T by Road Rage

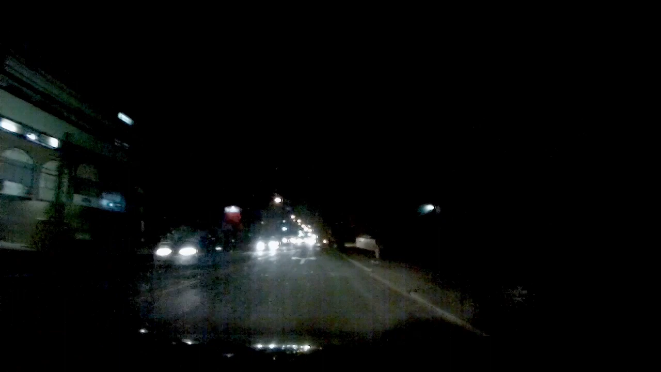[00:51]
Então, é simples, dá a seta, vira e se mantém na faixa onde você estava. Se você veio da direita, se mantém na faixa da direita. Se você veio da esquerda, se mantém na faixa da esquerda. Depois, como está fazendo o carro ali à esquerda, pode trocar de faixa, não tem problema.